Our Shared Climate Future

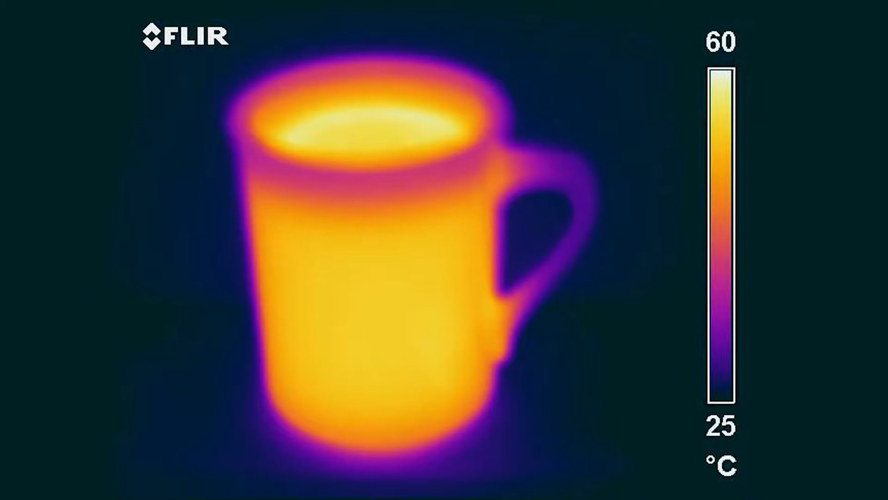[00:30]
On screen: scale top 60°C, scale bottom 25°C
Warmer objects emit more radiation than colder objects, but everything emits radiation.
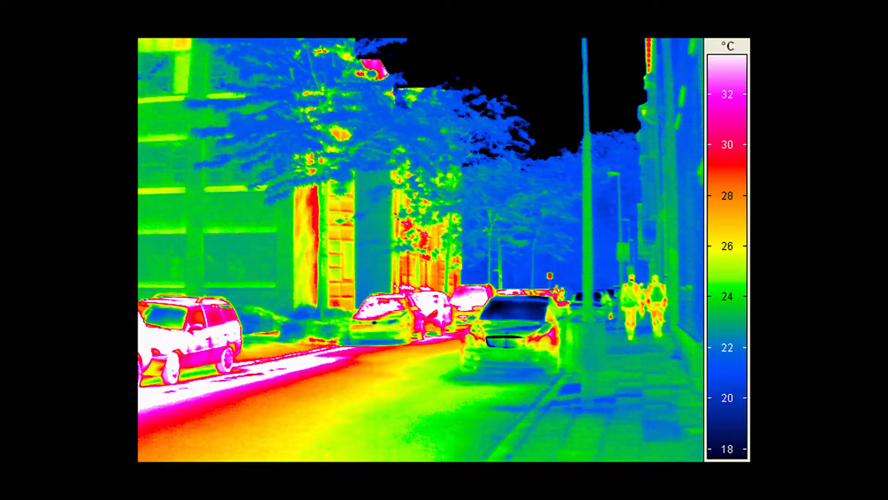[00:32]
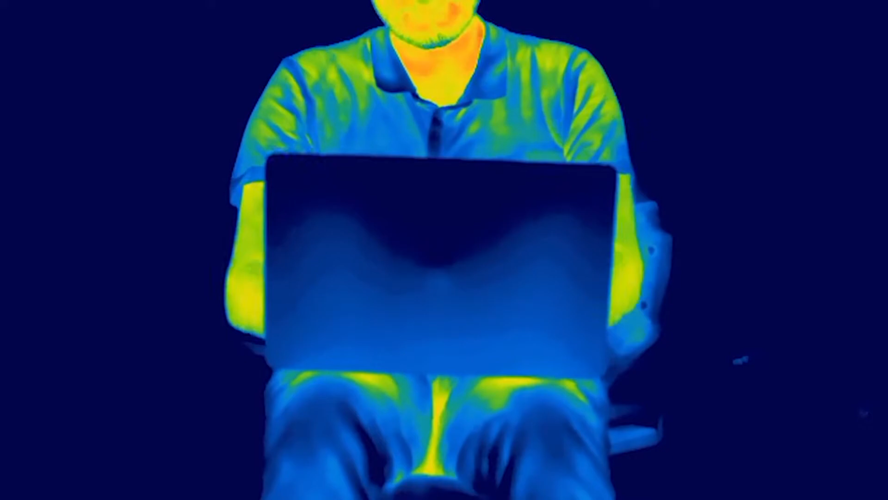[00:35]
For example, students in my class emit radiation. They look different in an infrared camera than they do in a normal camera.
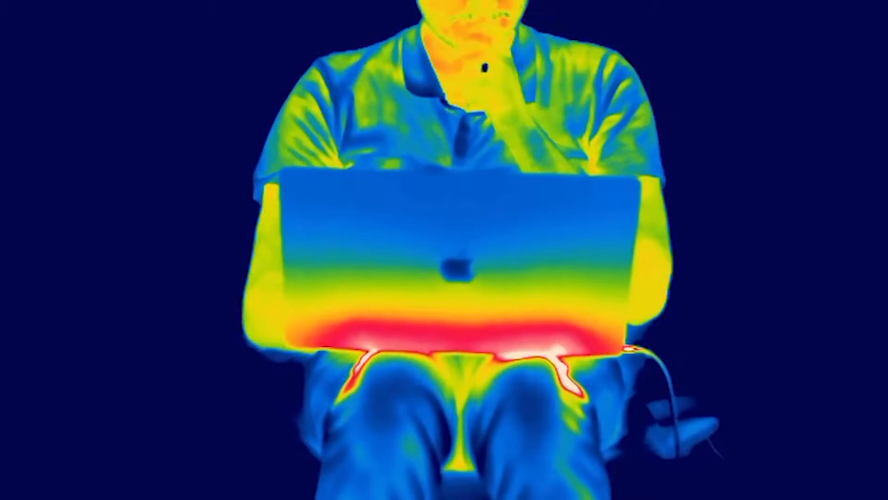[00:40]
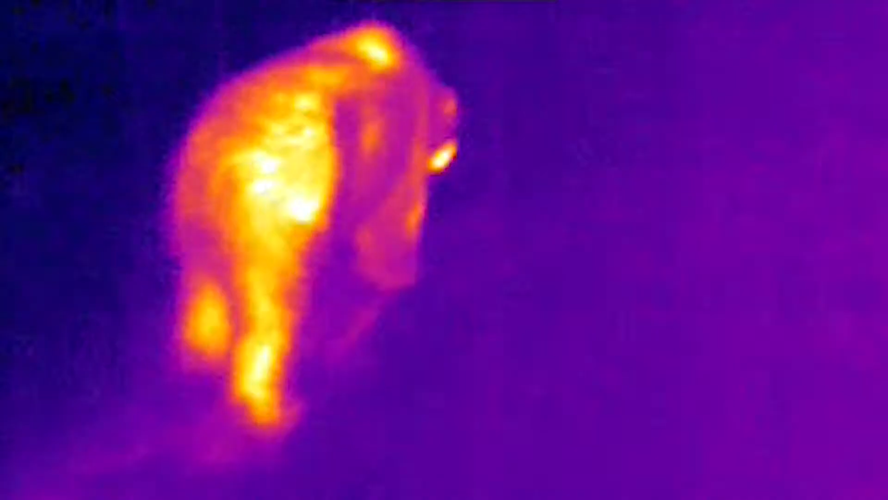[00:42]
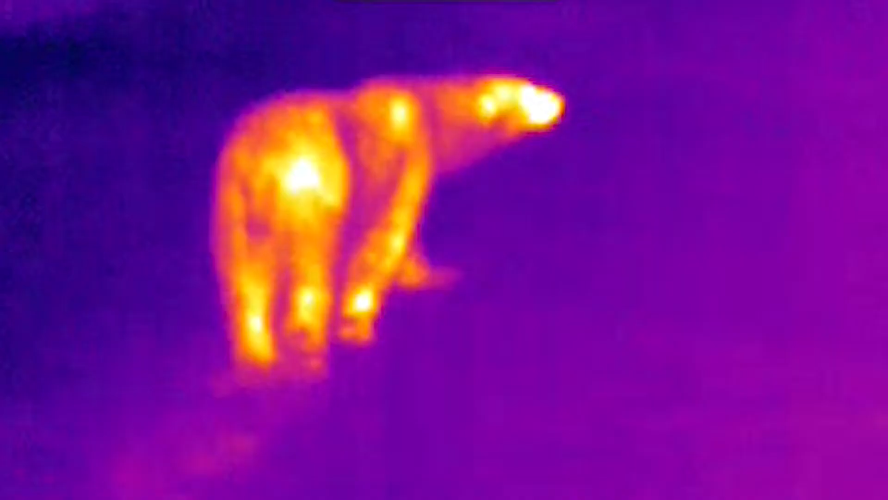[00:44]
My friend Stefan took his infrared camera to the tundra near Hudson Bay,
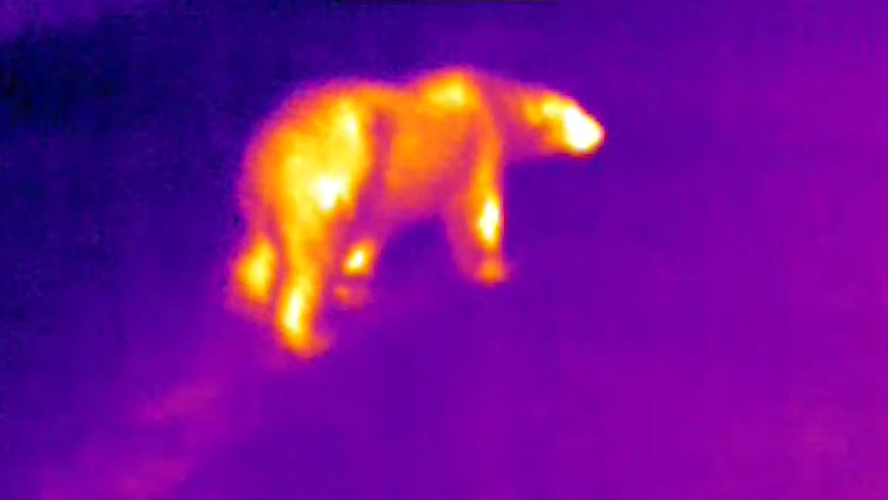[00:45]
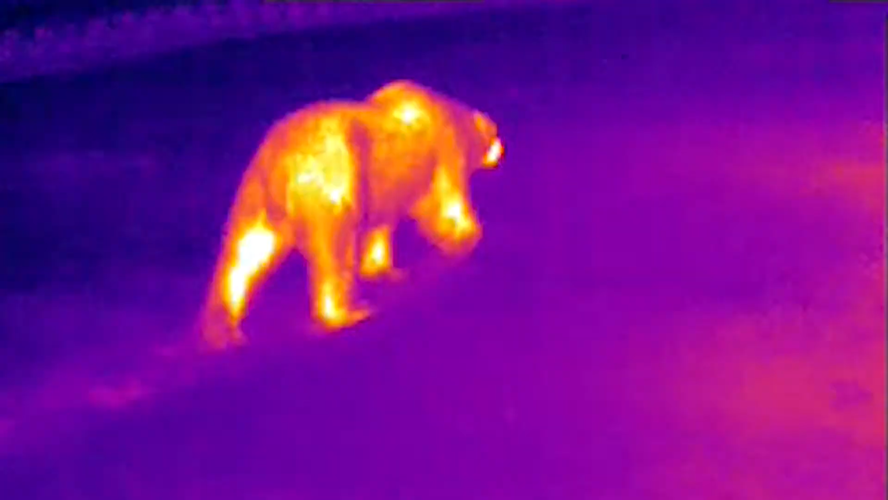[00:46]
and he found polar bears emit radiation.